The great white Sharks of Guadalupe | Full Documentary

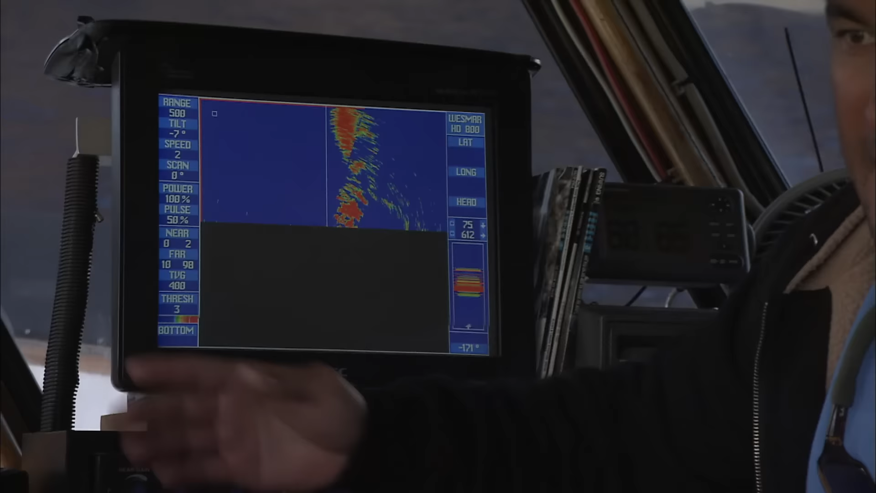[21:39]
We basically use the side-scan sonar and we pick up schools of tuna anywhere from, you know, maybe 10 pounds all the way up to, you know, 80 or 100 pounds. So it's real easy for us to see a 3,000 pound shark on sonar.
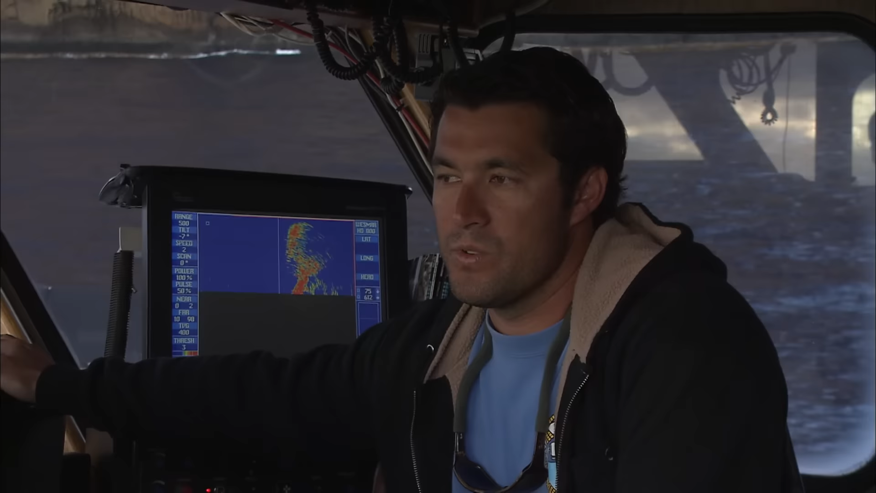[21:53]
So we'll sweep around the different areas and if we see a good possibility for sharks, we'll go ahead and start our operations there.